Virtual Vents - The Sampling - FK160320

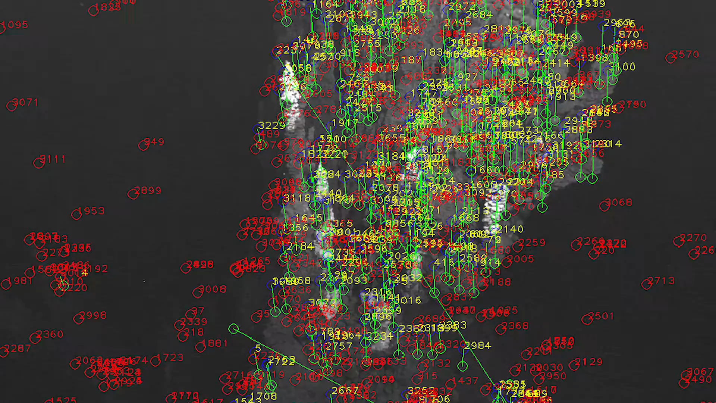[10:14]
but it turned out that these sequences are useful for processing and we already had the first results for reconstruction here.
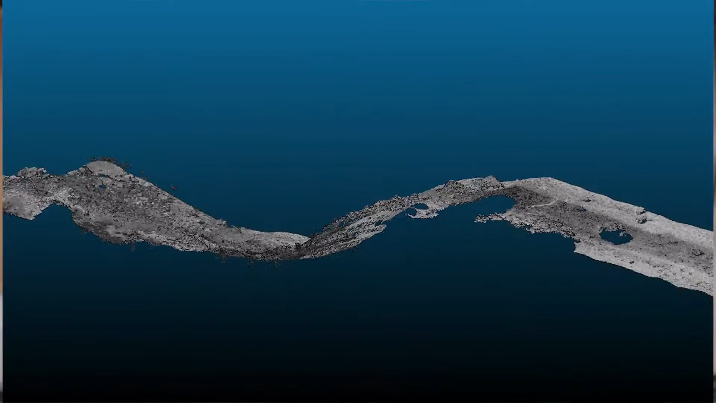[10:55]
how our system can be improved and how to make the whole process a bit more smooth and to make the live reconstruction faster and more accurate.